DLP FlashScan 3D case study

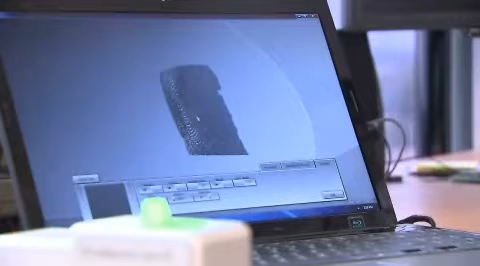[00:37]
By using structured light, we're able to capture the fingerprint in all three dimensions as it is in nature.
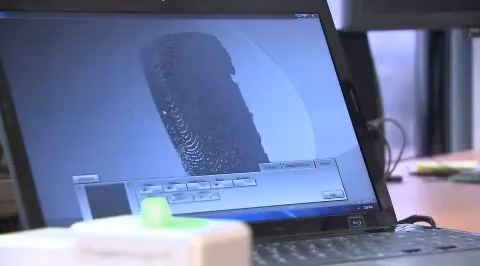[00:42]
Not only are we able to capture much more detail in the fingerprint, but this process also cuts down on failures to acquire quality prints and the number of attempts. It also cuts down on fraud.
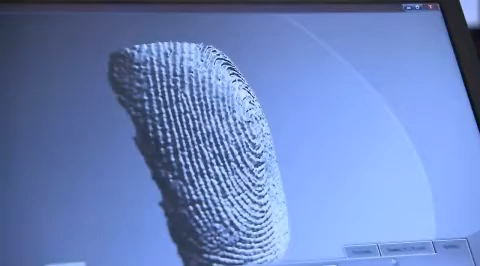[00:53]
It's very difficult to create a fake fingerprint that can fool a 3D scanner because the three-dimensional picture easily finds anomalies like flat surfaces and inconsistencies.